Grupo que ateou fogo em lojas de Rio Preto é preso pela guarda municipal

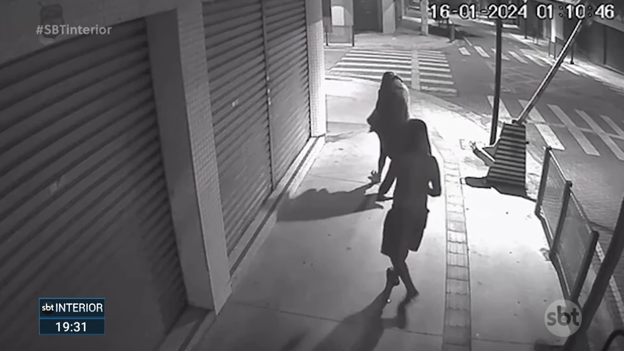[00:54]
Imagens desta outra câmera mostram o suspeito sozinho, atiando fogo em outra loja no centro.